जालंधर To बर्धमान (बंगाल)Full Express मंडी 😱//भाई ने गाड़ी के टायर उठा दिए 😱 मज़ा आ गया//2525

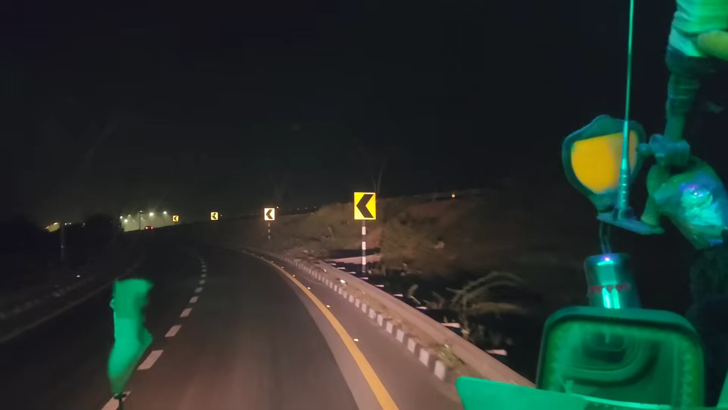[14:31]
नी� यहां लगनाव एक्सप्रेक्स पर जंद बुंद को बहुत खाद सिस्टम रहा है यह रोड़ पर वासू पहले तो हम उतर जाएंगे जहाँ से धुन्द पढ़ना इस्टार्ट होगी उससे पहले तो तर जाएंगे
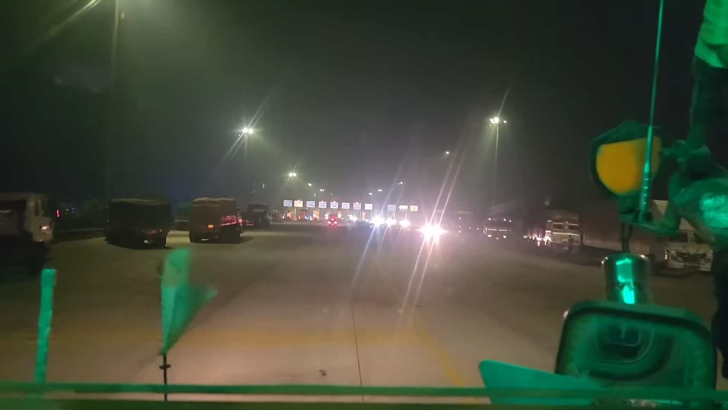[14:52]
लगनाव एक्स प्रेक्श पर वाड़ा टूल है यहाँ � पर और ना मिले कहीं भी बागी दोर दाब लूट पार्ट मिलेगी इस बहुत बड़ा स्कैम होता है लूट पार्ट का और वो होता है ऐसे मतलब इस पर डिवाइडर आपने कुछ
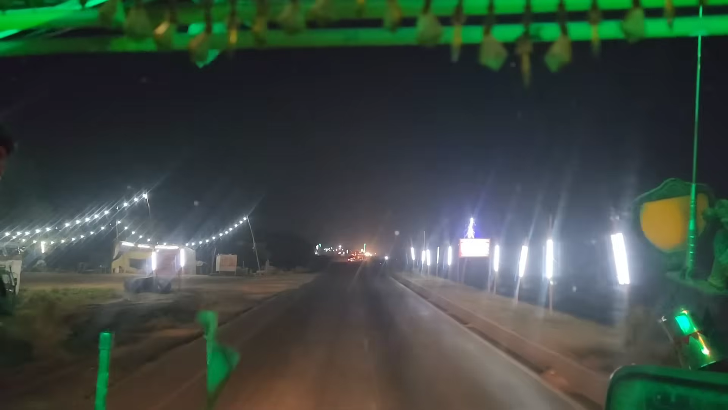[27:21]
पिलिएंग है इनको था लगी नहीं हम कहीं 300 क पान सो दादा की रही है तो बागी अभी टूल पर रुखे था थोट देर वहां कॉल्टरिंग अगर आपी थी और एक भाई की जैकेट रह गए थे हमारी काट इम होती थी और अभी चल रहा है कंटनियू और यहीं कुई मियवादी डाव आई थे होई पहचान मतलब मियव
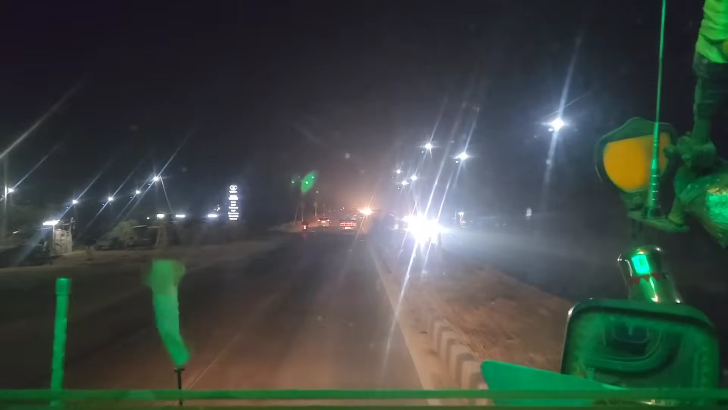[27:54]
अभी जार कंट के आई कि उसके बाद आई चिरकुंडा
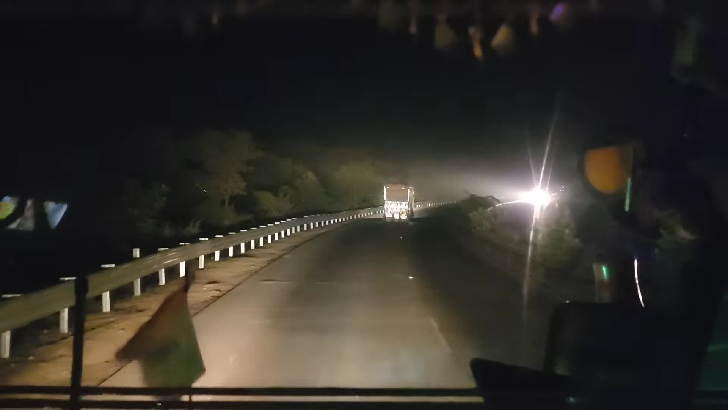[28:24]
है चोपारन गाट देखो चोपारन खाट आगया
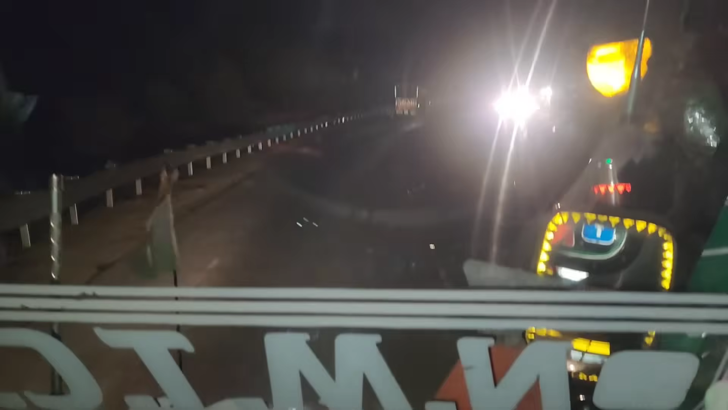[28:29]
तो यह चोपारन घाट बाई और हाला दोई पढ़िये कराम क्योंकि नान दोन होना रहो कल पर सु भर के लिए
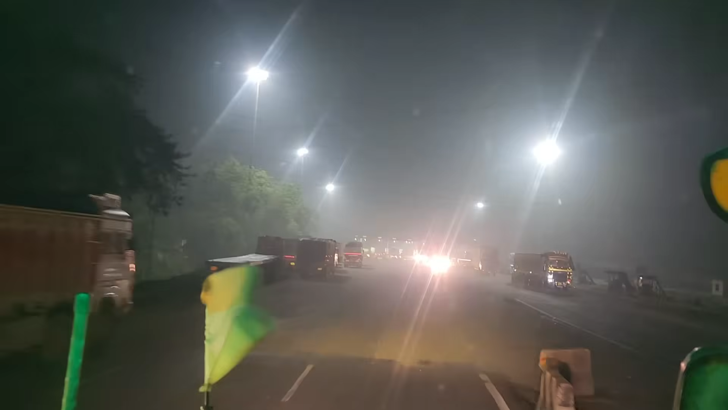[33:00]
टॉल टेक्स पहें चिरकुंड टॉल टेक्स है और यहां सवाग आएंगी बाडर बोडर और और आएंगे तो भाई उन्ने देखेंगा वही सवाई से लगेंगा ना लगेंगा जैसे कुछ बाग यह टूल पार करके यह कबनी मियोवादी �